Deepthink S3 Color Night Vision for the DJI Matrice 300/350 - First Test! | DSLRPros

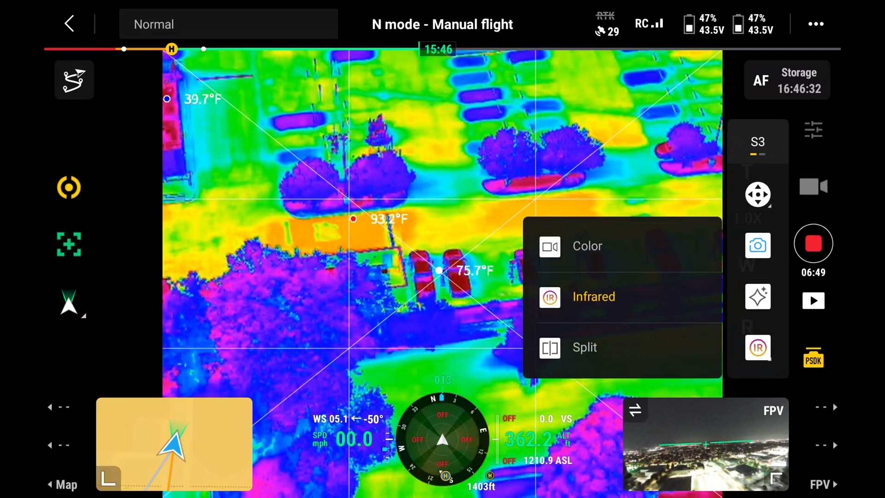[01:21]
And we have the settings to be able to set our pallets and our isotherms inside of the settings here. We can also do a split screen. So if we wanted to see half the screen in thermal,
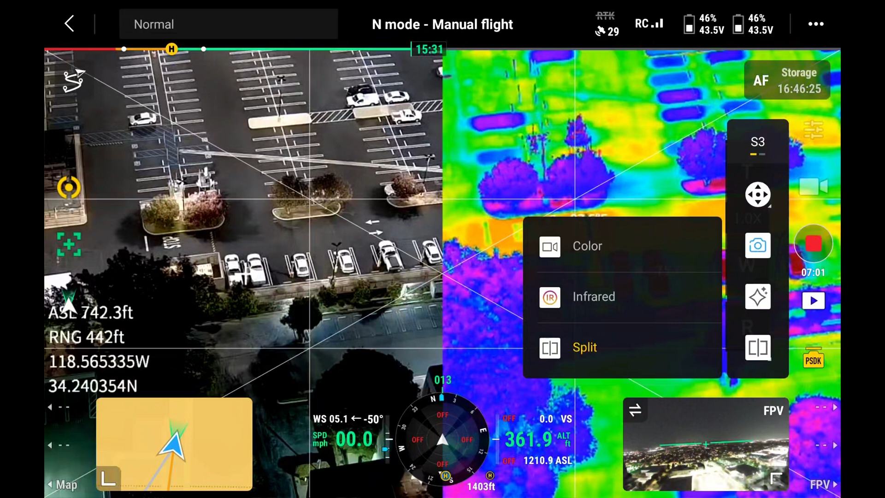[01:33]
the other screen in RGB, we have the capabilities to be able to see both simultaneously.